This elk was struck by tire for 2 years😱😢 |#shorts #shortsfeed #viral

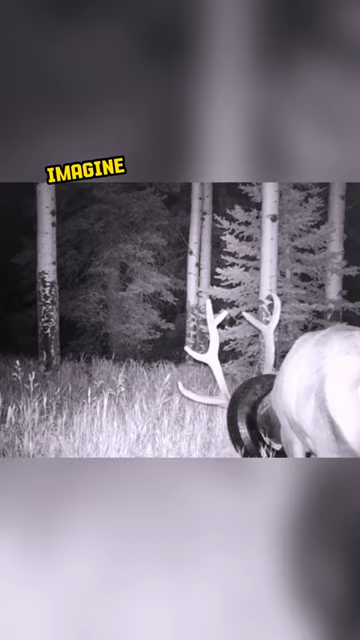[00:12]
Imagine being stuck with this 20-pound weight for two years, how much pain he suffered. Upon discovering this, the jungle officer spotted the poor elk and carefully shot it with a tranquilizer to remove the tire. Unfortunately, they had to cut off the antlers.